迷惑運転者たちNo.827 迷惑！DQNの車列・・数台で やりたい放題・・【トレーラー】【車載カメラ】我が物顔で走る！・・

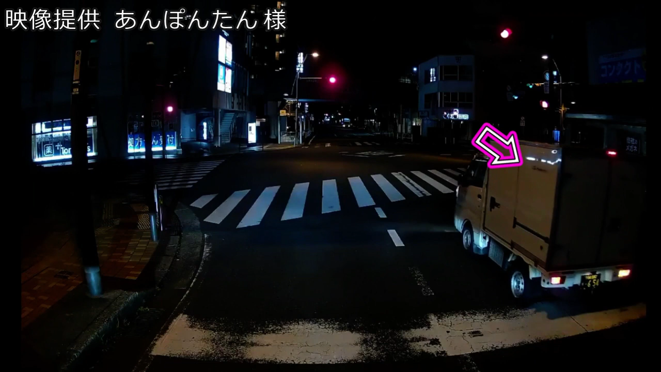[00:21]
まだ。まだ。おいおいおい。あ、そういうことね。いやいやいやいやいやいや、そこまでしてないのに先に来てるの。